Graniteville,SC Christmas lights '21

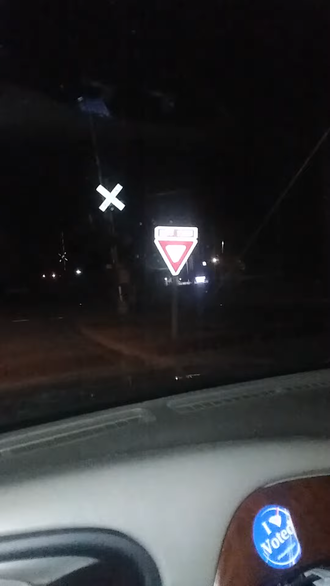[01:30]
I don't know if there's any more lights down this way, but it might be. Oh, better get over. That was an uneven road right there. Oh.